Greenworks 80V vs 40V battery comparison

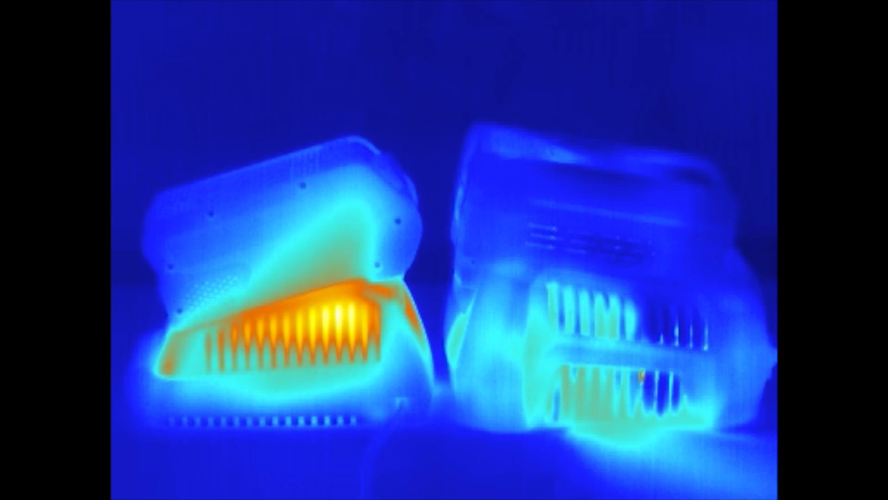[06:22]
I really don't like how hot the batteries get. There isn't a fan for the the charger. The 80 volt system on the other hand stays cool at all times. There's a fairly large fan on the charger and it appears to blow through these slots in the battery which does a good job of keeping the battery cool.